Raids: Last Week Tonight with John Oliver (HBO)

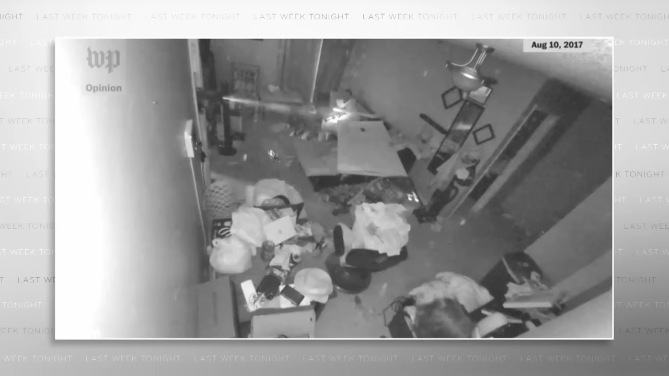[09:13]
Here, the police blow open the door of the apartment belonging to a man named Roderick Talley because they falsely believed he was selling cocaine. But despite not finding any, when they realized he had a home security camera,